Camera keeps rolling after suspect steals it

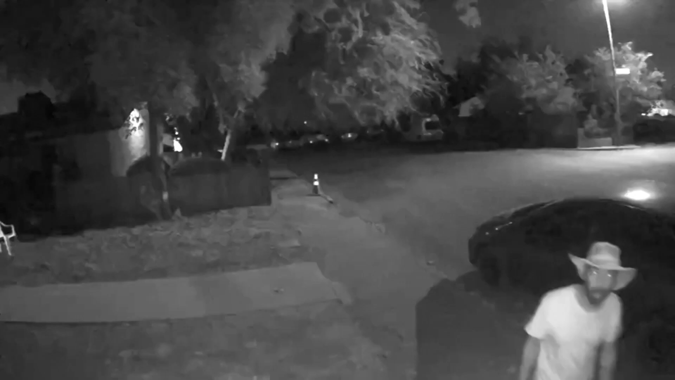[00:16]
This, the voice of a man caught on video taking wireless security cameras from the front of a Fresno home.
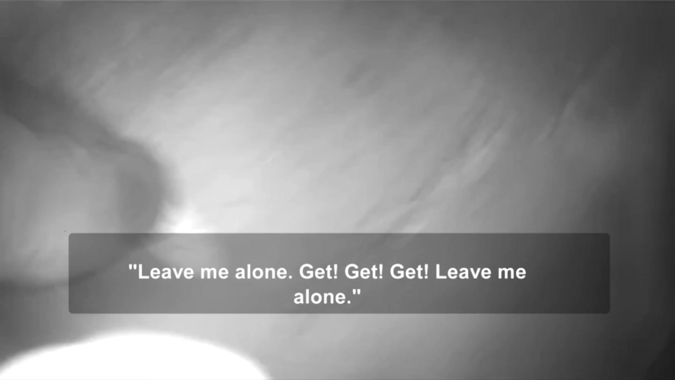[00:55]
Then he shoves the cameras inside of a cloth when someone makes an offer for them. Where are you taking some weed, boy?